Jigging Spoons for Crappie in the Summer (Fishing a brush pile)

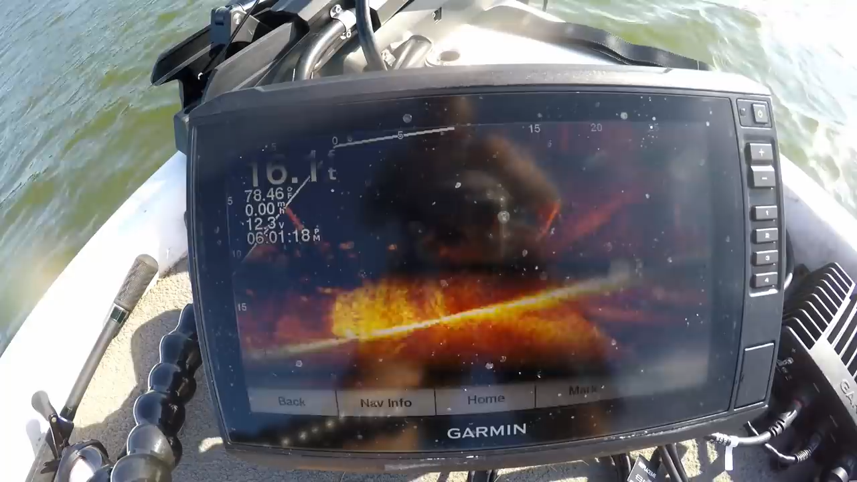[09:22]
I think that's a bigger fish. But it's underneath the boat. See if I can pull him out. Oh.
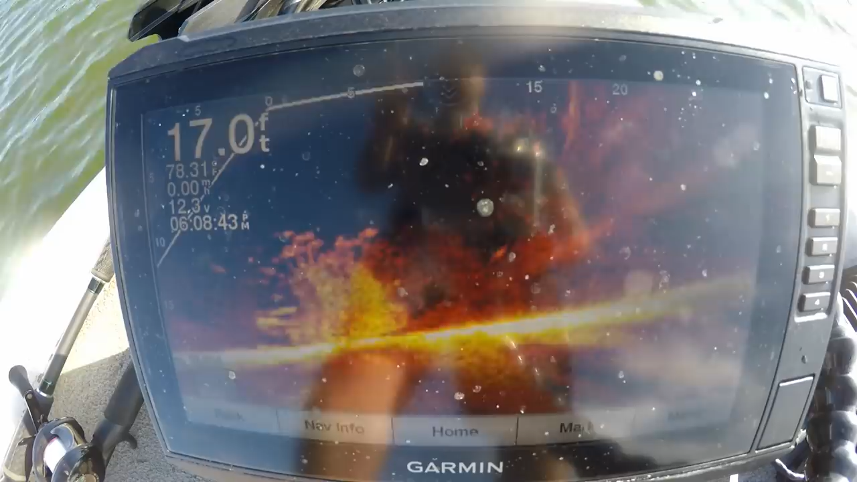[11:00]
On screen: depth 17.0 ft
We're in the middle. There's one.
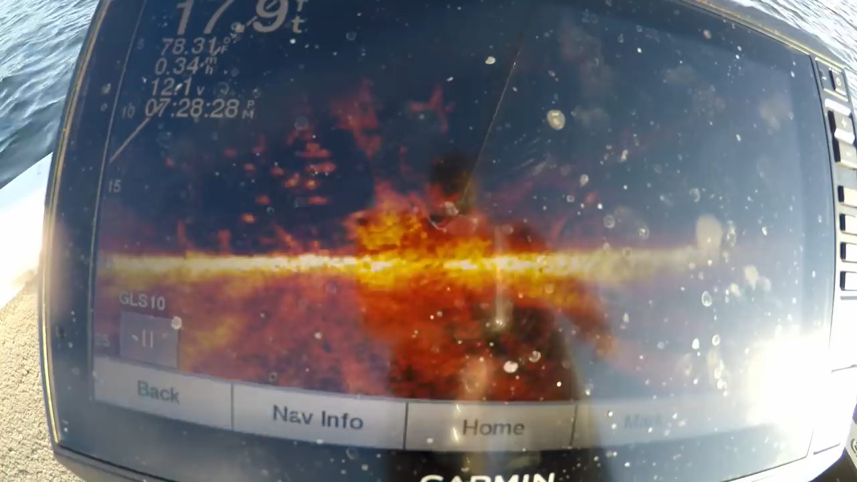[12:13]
On screen: water 78.31°F, speed 0.34 mph
There he is. Thumped it that time. Ow!